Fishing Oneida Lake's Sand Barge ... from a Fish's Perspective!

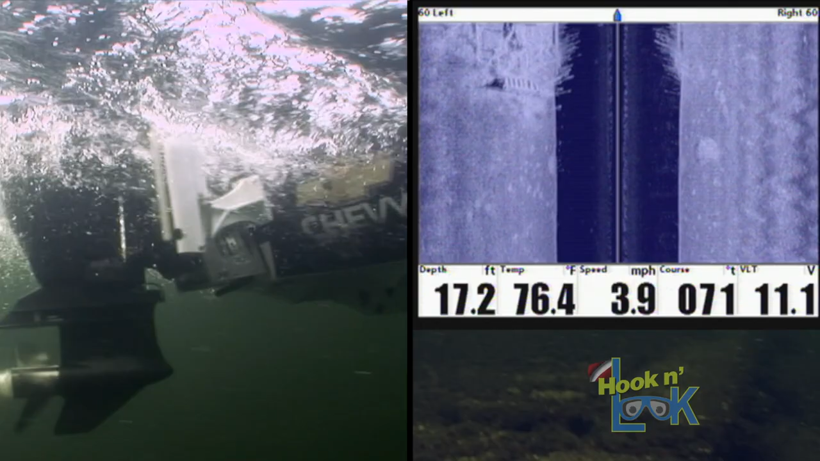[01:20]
On screen: depth 17.2 ft, water 76.4°F, speed 3.9 mph
And with modern day electronics with GPS and side scanning capabilities, it's not too difficult to pinpoint the structure.
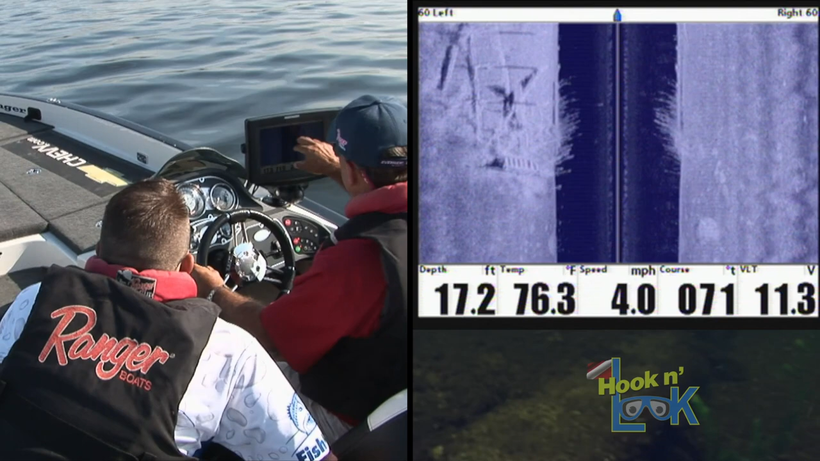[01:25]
On screen: depth 17.2 ft, water 76.3°F, speed 4.0 mph
Look at all that stuff. Now right there, fish. That's a fish, that's a fish right there. That is amazing.
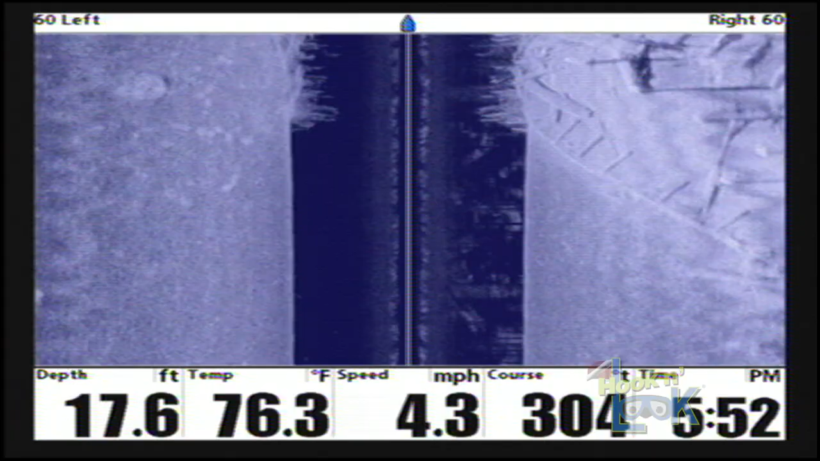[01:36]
On screen: depth 17.6 ft, water 76.3°F, speed 4.3 mph
So what I
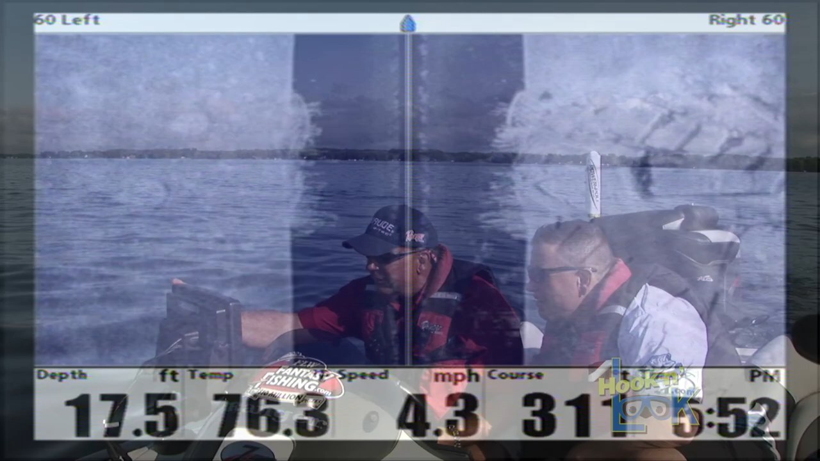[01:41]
On screen: depth 17.5 ft, speed 4.3 mph
can do is come up here with my cursor and
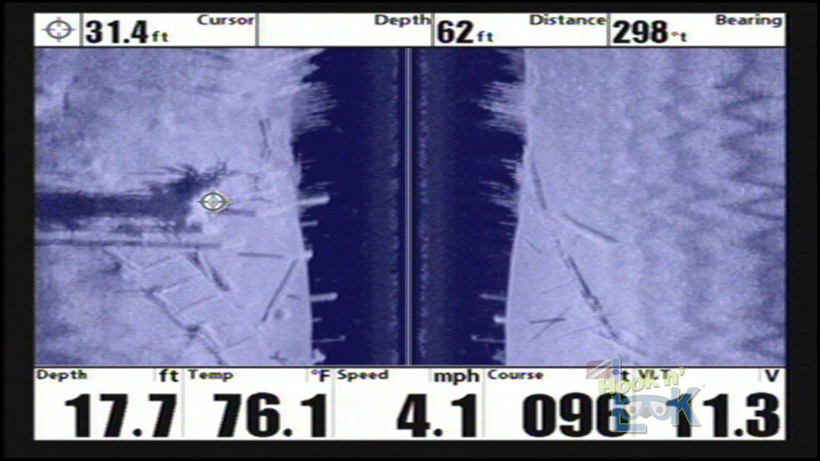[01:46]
On screen: depth 17.7 ft, water 76.1°F, speed 4.1 mph
I go over here and then I can zoom in, take a better look at the structure and look to see if there's fish on it.
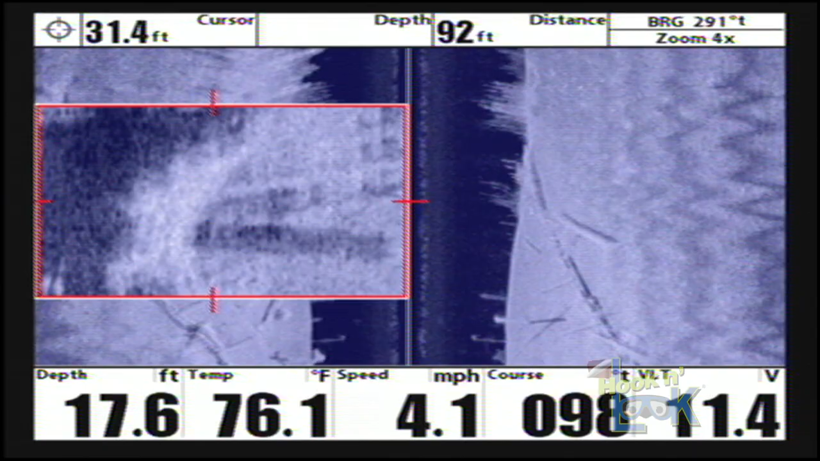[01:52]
On screen: depth 17.6 ft, speed 4.1 mph
Wow. See those could be fish right there. Yep.
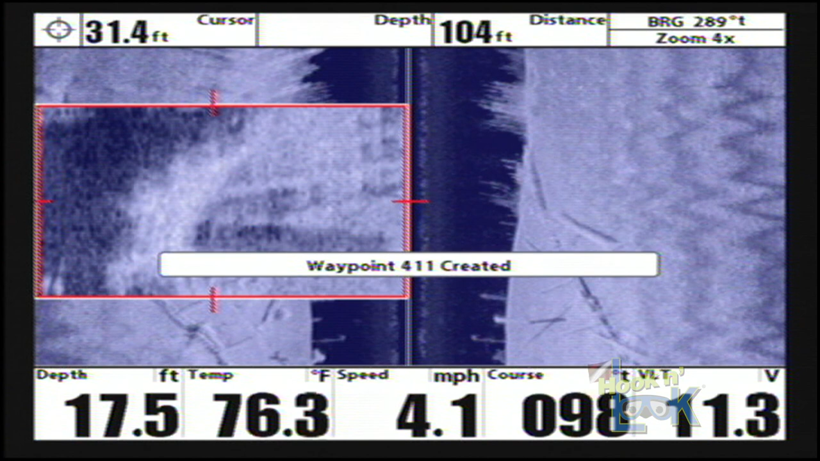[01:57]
On screen: water 76.3°F, speed 4.1 mph
And then I'm going to set a marker for it. Now I've got a waypoint created for right on that key spot.